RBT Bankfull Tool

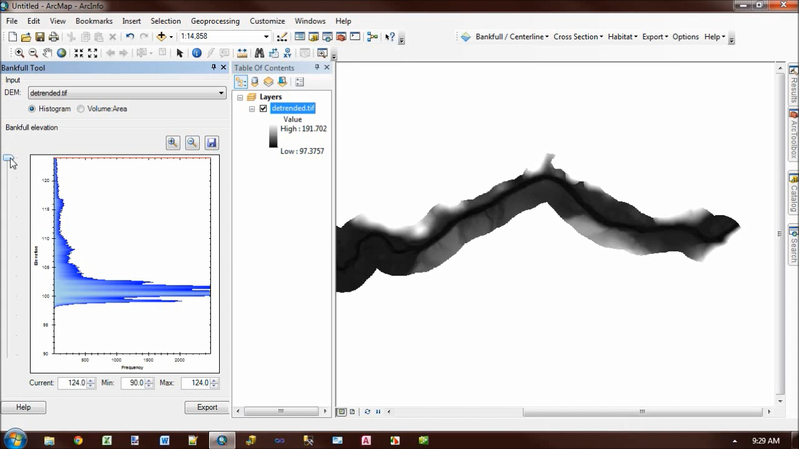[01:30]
And if you remember from the detrending, that's the nominal datum that we produce the detrending at. We also have a controller, a little slider here on the side of the graph. And this is what we can use to raise and lower the water level. So right now, our histogram is showing the frequency of different elevations.